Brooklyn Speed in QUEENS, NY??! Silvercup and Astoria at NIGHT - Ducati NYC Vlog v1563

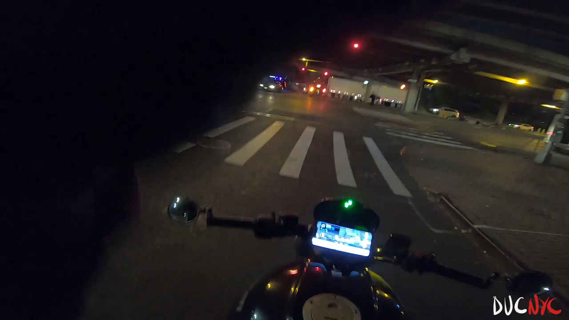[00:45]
running too rich that's why it's popping um but i'm actually taking a quick little cruise to
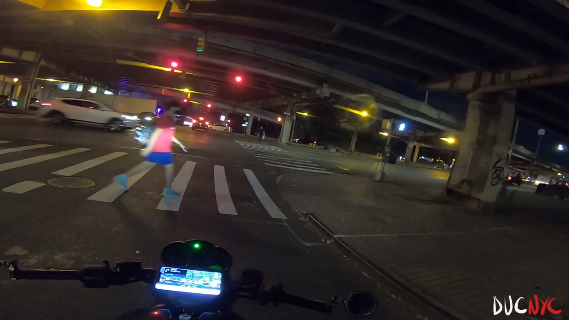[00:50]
this spot called oh this place is new nightshade i haven't seen that before that bar over there see all the neon and shit uh all right so i'm cruising
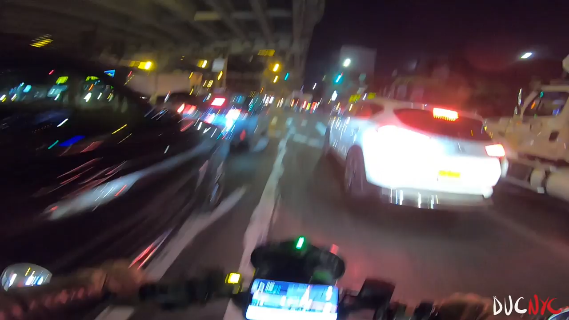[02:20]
it'd be a real truth this person's turning i think they are i think they are um but yeah they had dude turkish food middle mediterranean food all that is freaking
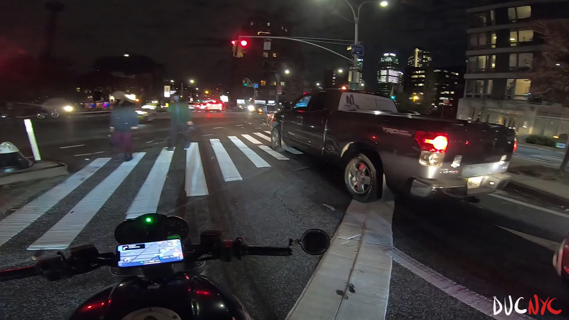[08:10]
no you're good bro what are you thinking you actually thought the man was gonna hit you yeah i'm not gonna be able to go to the right here shit i was supposed to go to the right okay well it's all right we'll figure out a different way
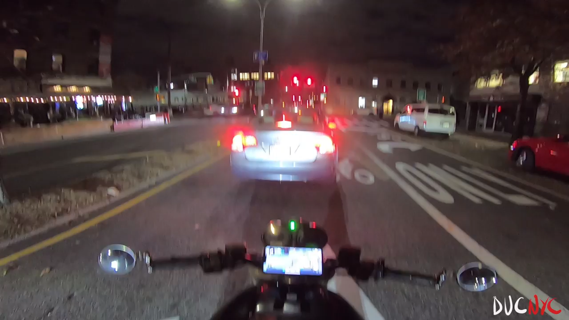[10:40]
all right well we're one mile away dun dun dun let's go bro
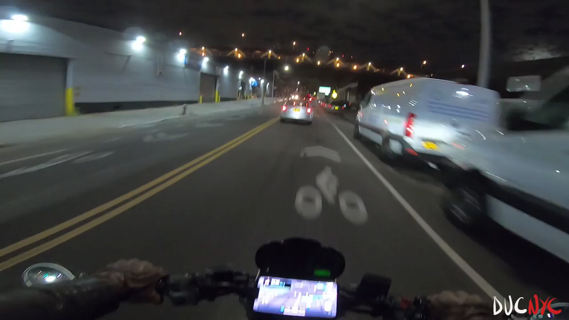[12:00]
we're gonna be we're gonna be all right after much bitching and much moaning this is pretty cool like this right here see uh you can't see it now it's a little too far for gopro and there's always cops hanging out here so that's why i usually don't do what i just did but yeah going directly straight you get to queen's bridge you get to queen's bridge
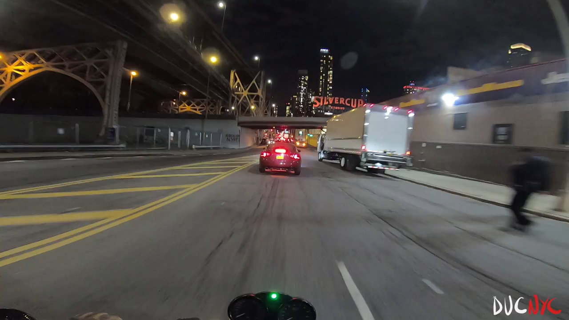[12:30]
yeah we're taking a left right there
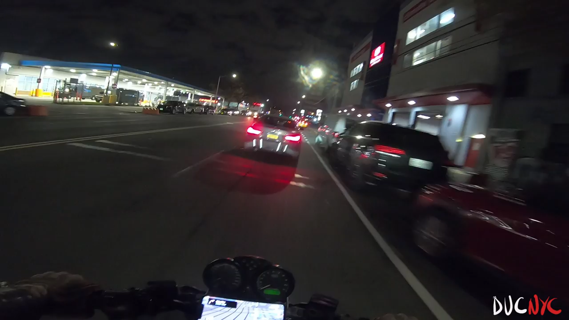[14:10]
all right here we are let's see this spot i'm excited not this turn this next turn here coming up right now it's the pep boys not a bad place to be